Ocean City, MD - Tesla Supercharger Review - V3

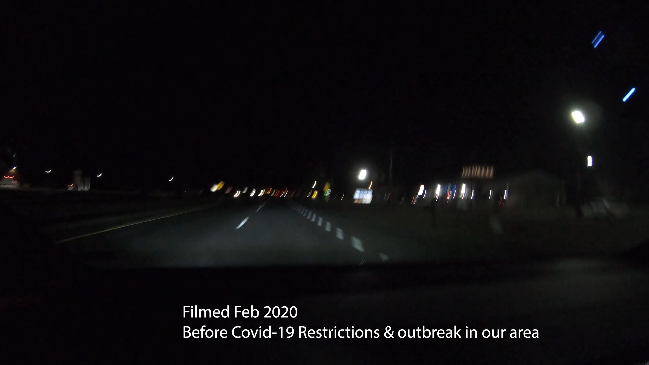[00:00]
Okay, we are approaching the Ocean City, Maryland version 3 supercharger. It looks like it's gonna be a straight shot in. This is a version 3 supercharger.
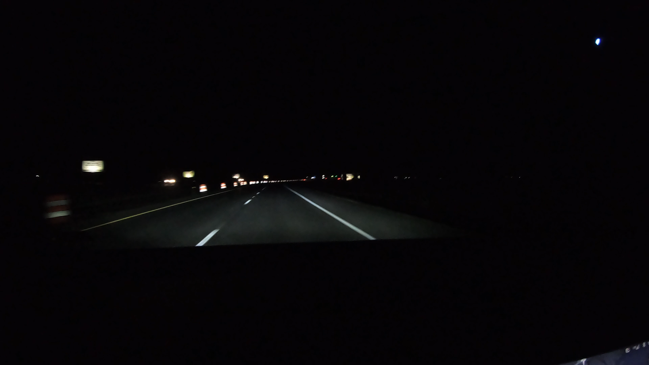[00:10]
I believe it's eight stalls. I don't know because it's not in my map. It just has us going to the place.
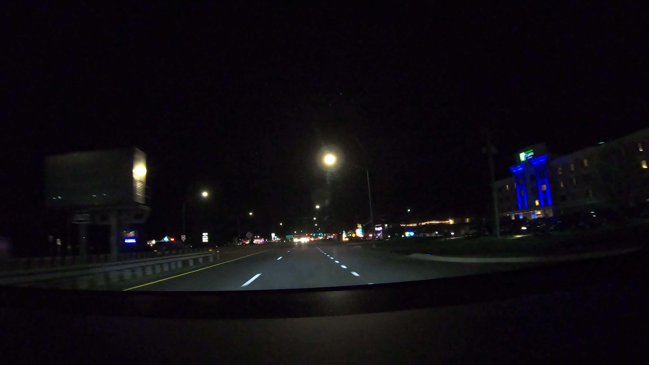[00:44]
Oh, it's showing up now. Okay, update. The Ocean City, Maryland supercharger has just shown up in our navigation system. So you're seeing that it's a six stall supercharger,
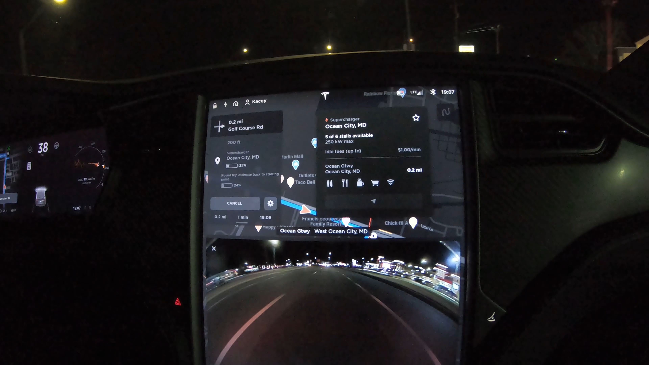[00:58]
up to 250 kilowatts, and idle fees up to a dollar a minute.
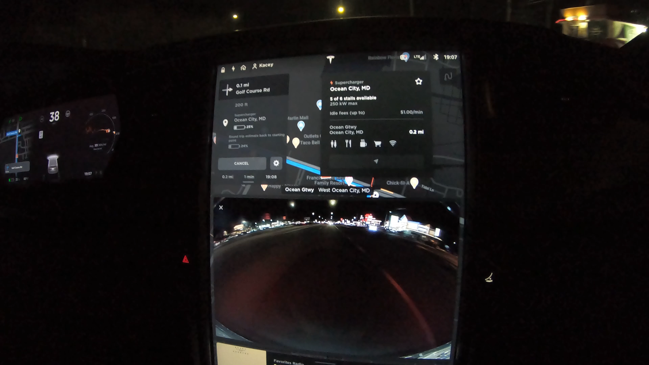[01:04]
And there are currently one free stall. It's currently one stall in use.
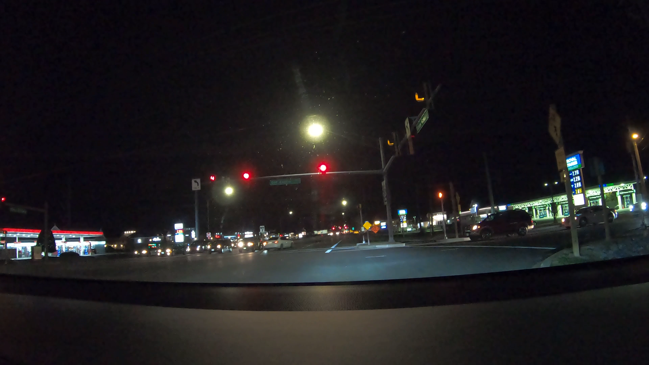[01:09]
That's at Royal Farms. Alright, there it is. There is one stall in use.
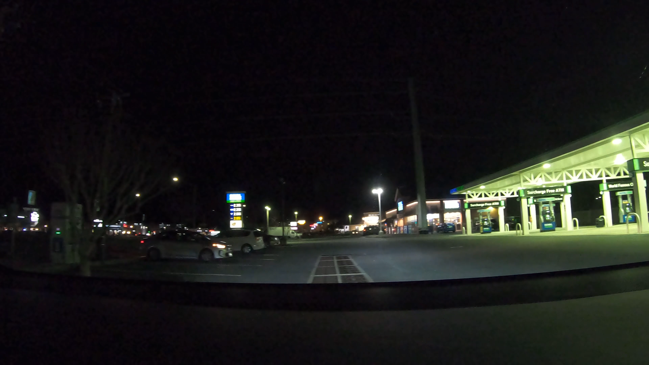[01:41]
They have that one too. Oh, yeah. They do have a CHAdeMO and CCS. Alright, so remember what I said in the previous reviews. If the lines are messed up, you want to line up the center of your car with the sign, not with the paint.